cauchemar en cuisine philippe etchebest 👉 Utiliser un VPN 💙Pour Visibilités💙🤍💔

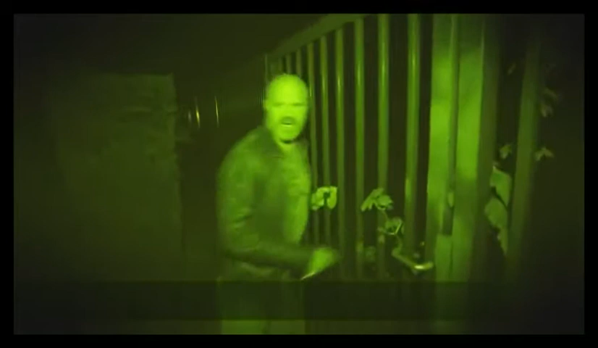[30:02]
Mais putain, mais c'est où? J'ai vu le panneau parking. Ah, ils vont m'entendre, hein. Ils vont m'entendre. Putain, si je trouve pas le parking...
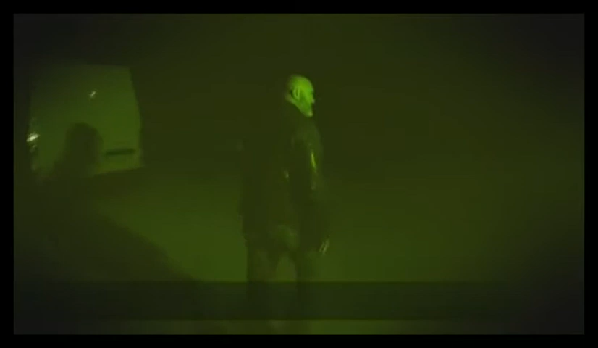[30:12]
Putain, c'est pas vrai, c'est pas vrai. Putain, qu'est-ce que c'est là? Qu'est-ce que c'est là? Qu'est-ce que c'est là? Putain, c'est là.
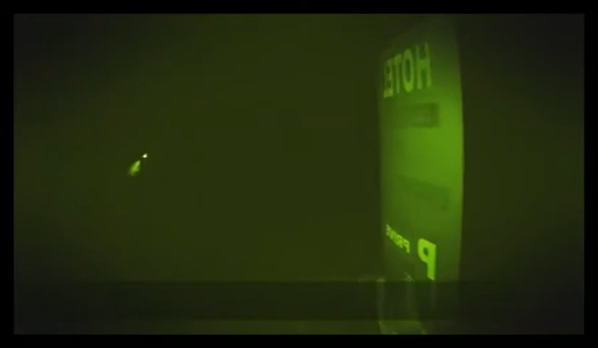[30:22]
Putain, ça y est, j'ai trouvé. Putain, j'ai trouvé. Oh putain, mais y a rien d'éclairé, on y voit rien.
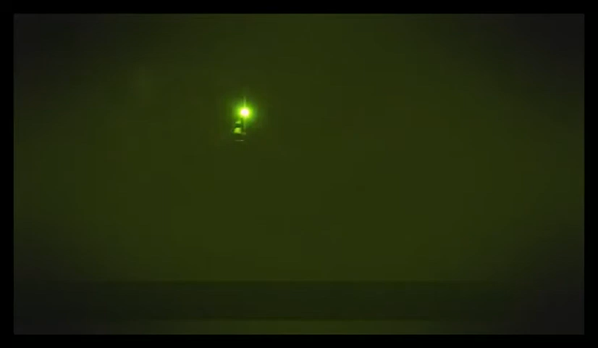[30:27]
On y voit que dalle. Oh là là là là là. Comment veux-tu faire? Tu m'étonnes, ils ont pas de clients.